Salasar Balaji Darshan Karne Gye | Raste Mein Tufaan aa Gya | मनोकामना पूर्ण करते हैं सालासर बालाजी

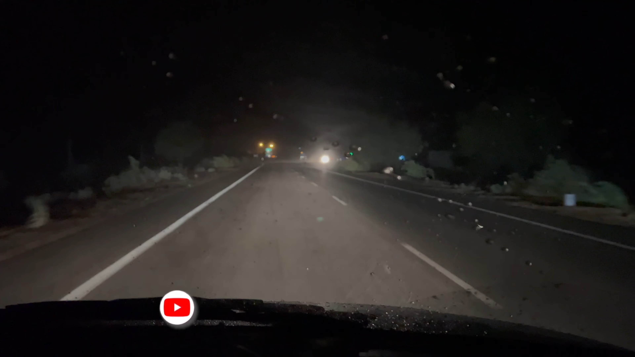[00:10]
आपको फोन में वीडियो में दिखाई दे रहा होगा, ये देखो कितनी जबरदस्त आंधी चल रही है रोड पे। आपको मिट्टी मिट्टी अभी देखा आपने, झाड़ आ गया था गाड़ी के नीचे।
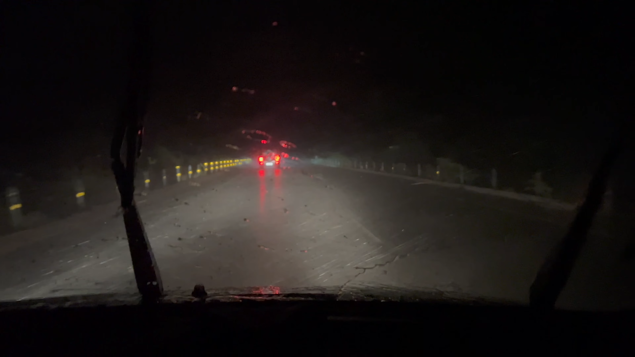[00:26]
ये देखो तूफान, देखो कितना जबरदस्त आ गया, कितनी जबरदस्त आंधी चल रही है, सामने वाली गाड़ी नजर नहीं आ रही।
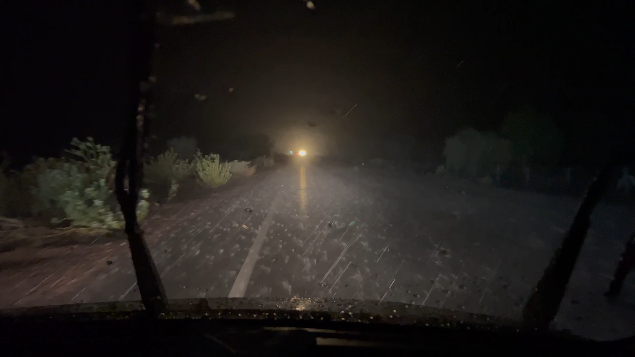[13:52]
सालासर हमारे यहाँ से 20 से 21 किलोमीटर रह चुका है, और आप देखो कितनी तेज बारिश चल रही है, वाइपर हमने फुल स्पीड में चला रखा है, कुछ दिखाई नहीं दे रहा सामने,
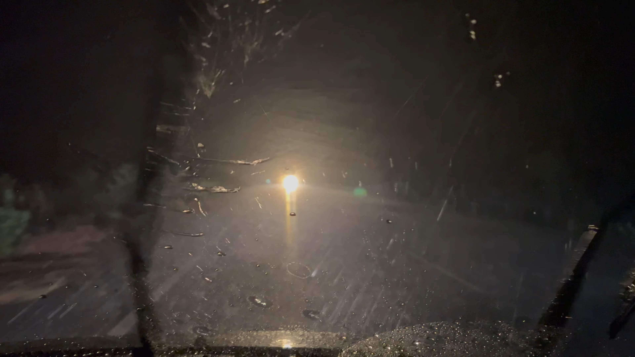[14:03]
जबरदस्त बारिश आ रही है यहाँ। तो फ्रेंड्स ओले बंद हो चुके थे और हमने गाड़ी के ड्राइव करना सही समझा, क्योंकि ज़्यादा दूर नहीं था सालासर,
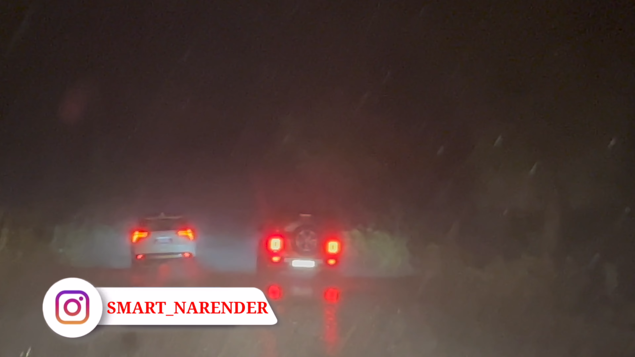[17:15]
कुछ पता ही नहीं लग रहा गड्ढा कहाँ है रोड कहाँ है कुछ।
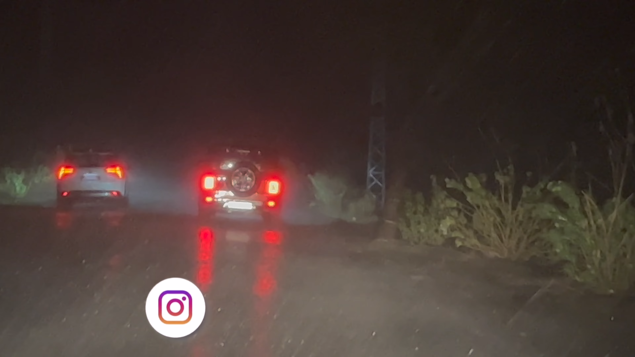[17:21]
जबरदस्त तूफान आज तक हमने अपनी लाइफ में नहीं देखा। ये फ्रेंड्स आवाज सुनो आप, कितनी तेज आवाज आ रही है शीशे पे,
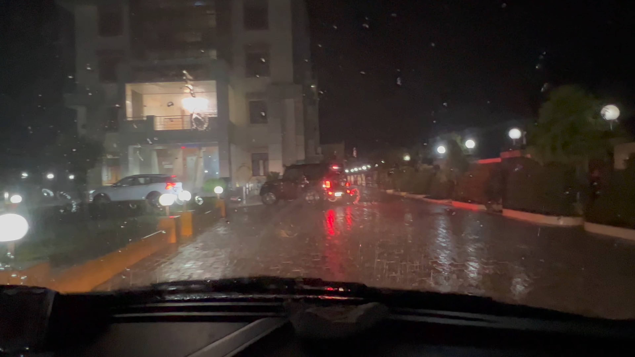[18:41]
हमारी गाड़ियां हैं अभी तक कोई आया नहीं, आप देख सकते हैं डस्टबिन वगैरह उड़ के थार के आगे आ गया, थार बाल बाल बची डस्टबिन से टकराते मतलब कुछ भी।